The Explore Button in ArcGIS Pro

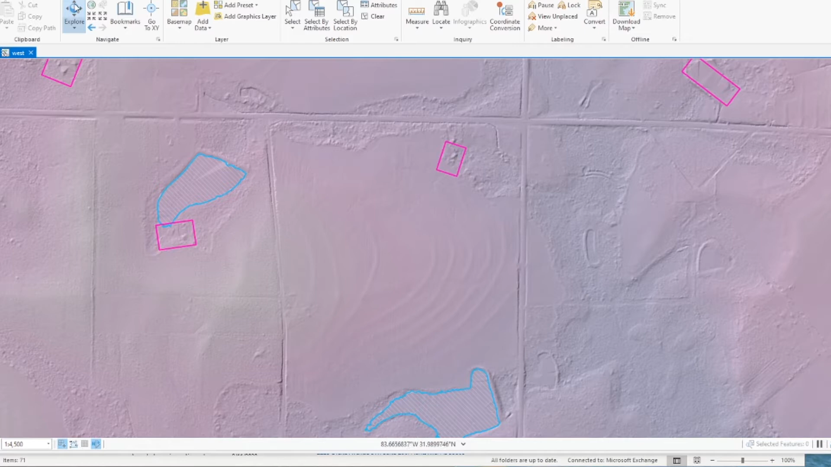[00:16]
The Explore button can be used to pan around in your view and it can also give you information about specific features loaded in your map,
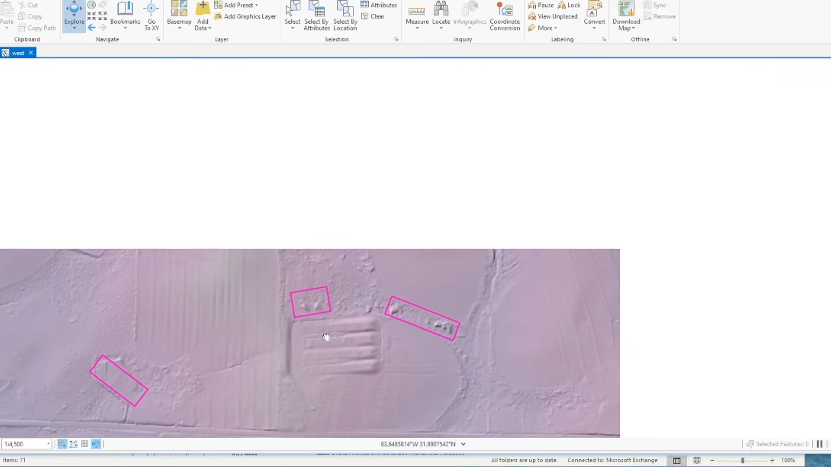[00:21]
such as the feature layer and various attributes of a feature.
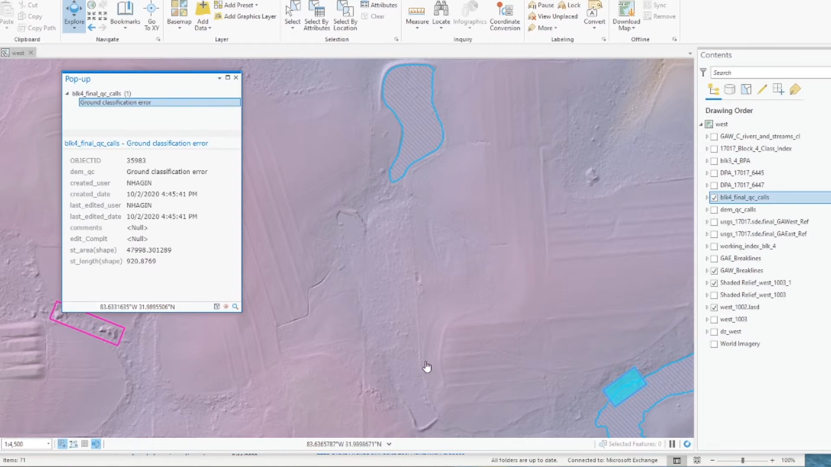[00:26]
It can also show you information about an individual LiDAR point,
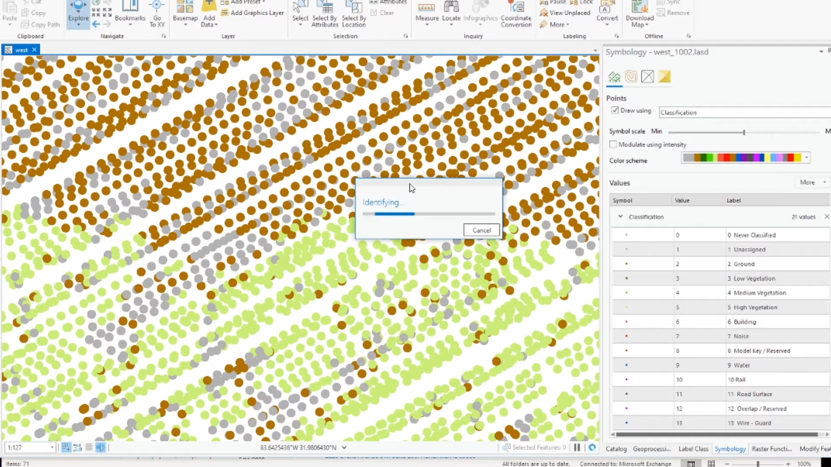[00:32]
it can give you elevation information of your LAS data set, or it can give you pixel values of a raster you have loaded. So this is my elevation model. It has brake lines that we've hydro flattened the surface with, and as I was panning around QSing,
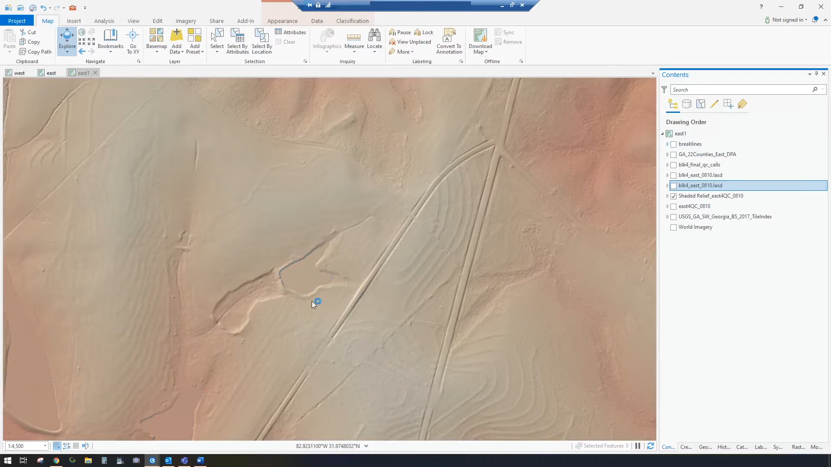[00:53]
I see this pond looks like it sticks up out of the ground a little bit, so that tells me that when we conflated it we got it the Z value just a little too high, so I'm going to turn on my LAS data set. I brought it in twice, once as points with the symbology displayed as points,
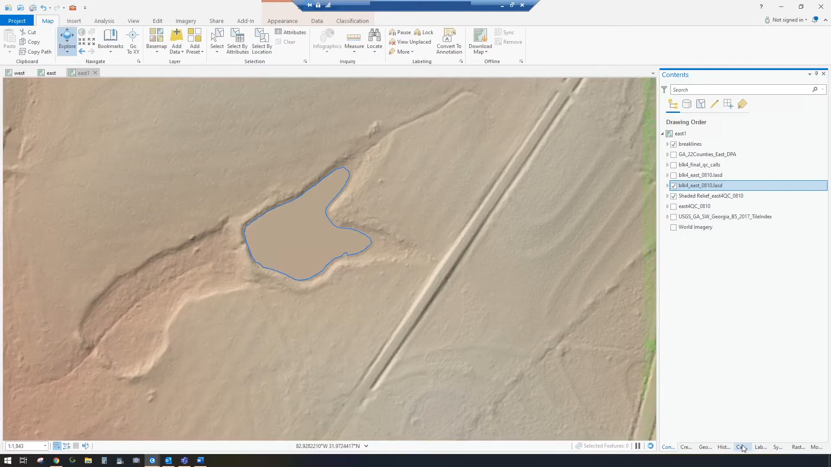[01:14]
and then I brought it in again and I changed my
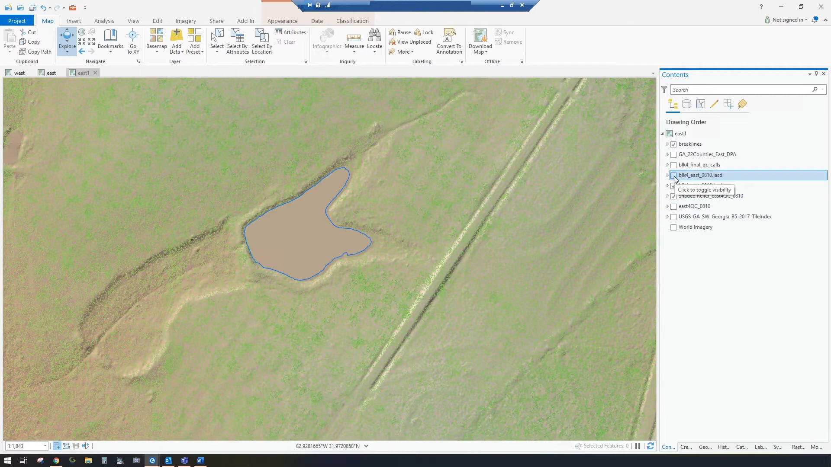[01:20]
display symbology to be the slope.
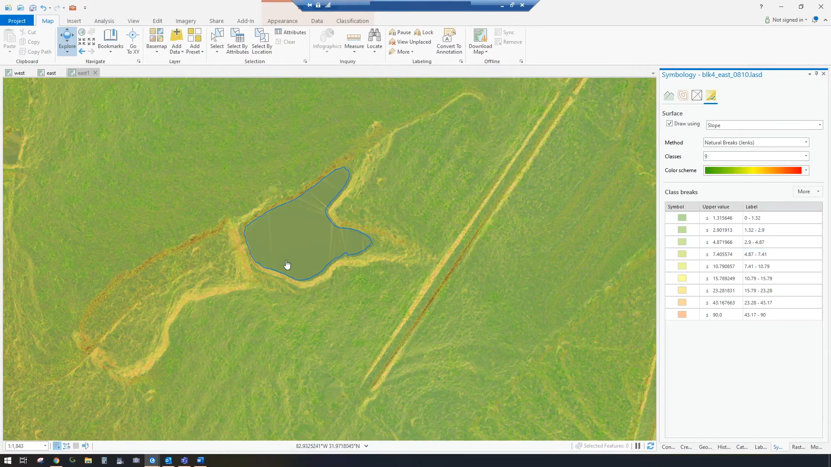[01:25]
It's really handy when you're trying to determine the land-to-water interface, boundaries of your pond, so we're gonna, we want to determine what the Z value of the LAS data set, what the LiDAR is going to show us. So if you go up to the Explore button and you've got several options here, I've chosen selected in table in the contents,
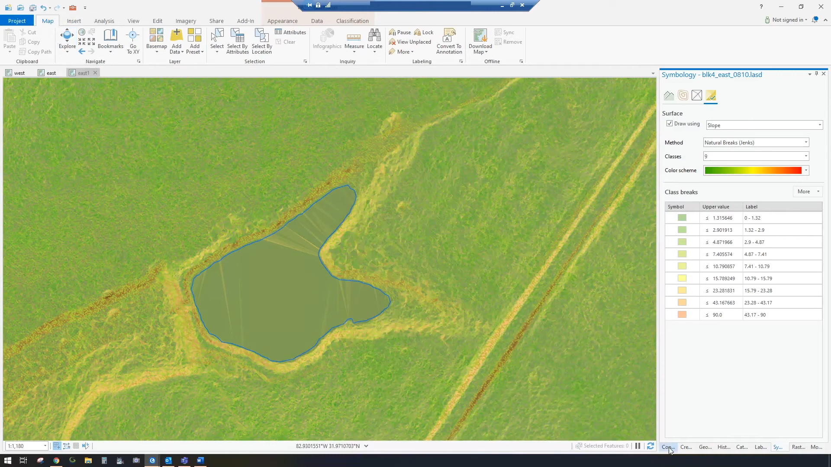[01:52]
so if you go to your contents window, you can select that layer. If you want to see Z values of a particular LAS point, you can turn that one off and you can select that data set version, and then you can go in and zoom down in here and find a point,
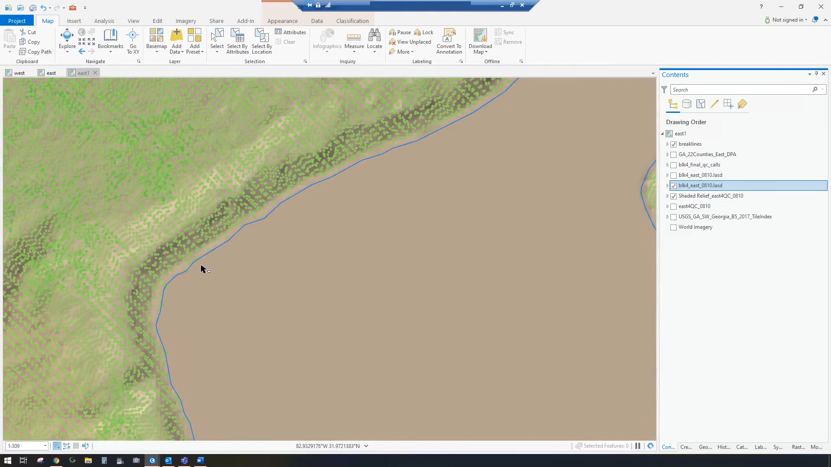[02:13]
select Explore, and click on the point. Sometimes it's pretty hard to isolate one point,
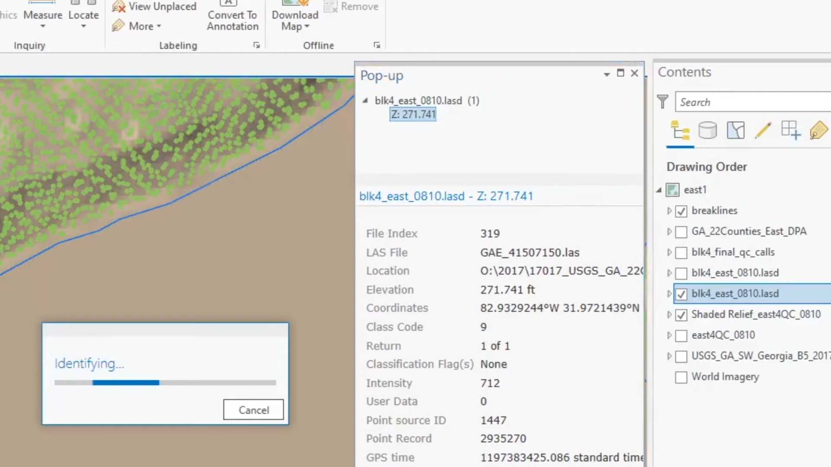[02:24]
so what I recommend is the displaying either a shade of relief or the slope, and then it will read the Z value based on your tinned surface of your LAS data set, and you can select two or three points, get a good average idea of what your Z value should be, and then you can go over and select that water body, and modify your Z value.